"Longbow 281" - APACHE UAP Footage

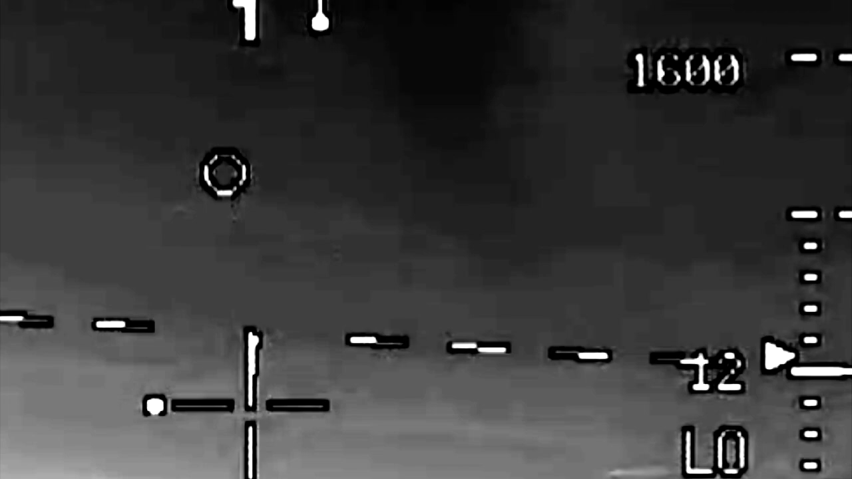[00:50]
Probably, probably some A-10s or some F-16s. They're not looking up there.
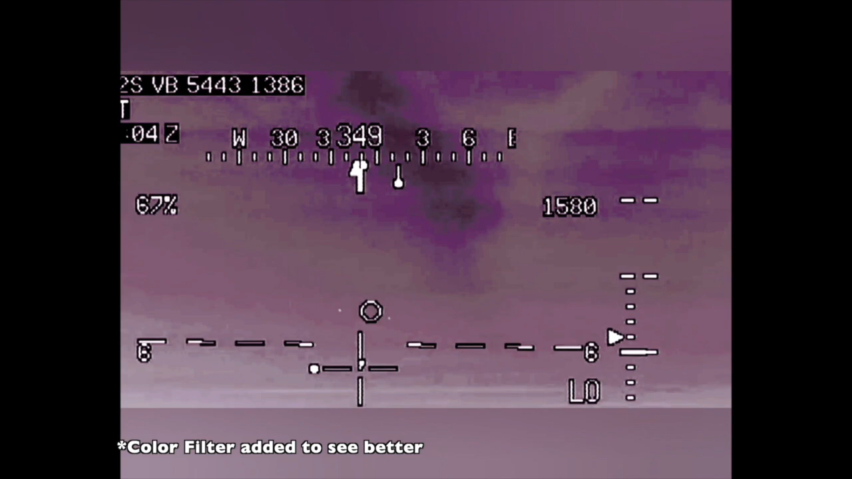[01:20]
Probably, probably some A-10s or some F-16s, one count.